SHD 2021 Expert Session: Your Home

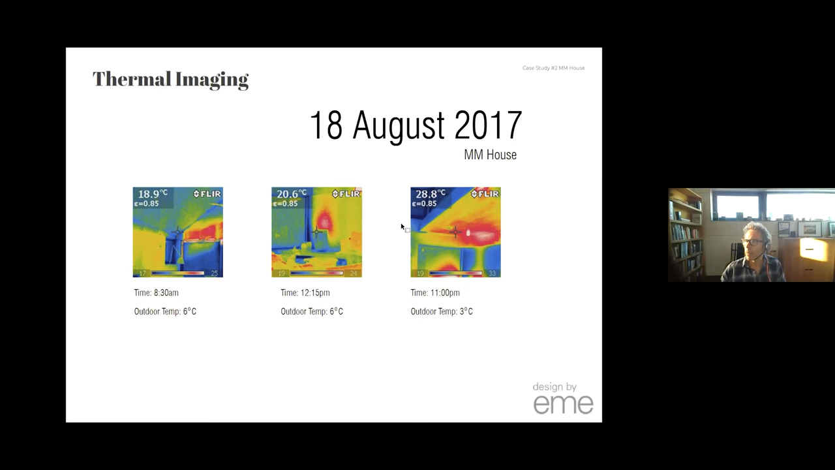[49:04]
A key component, I believe, of sustainable future for architecture is testing and monitoring. Here are the thermal imagery that we've been taking. This actually shows we can see these little blue lines. They are the thermal bridging of the spaces that you get with your double glazing in Australia.
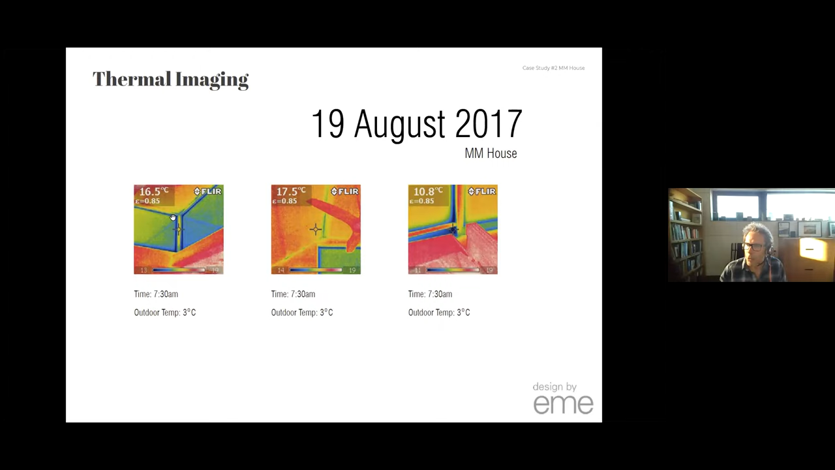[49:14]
Not many companies offer warm edge spaces, unfortunately. Here's the winter performance. So this is the outdoor temperature.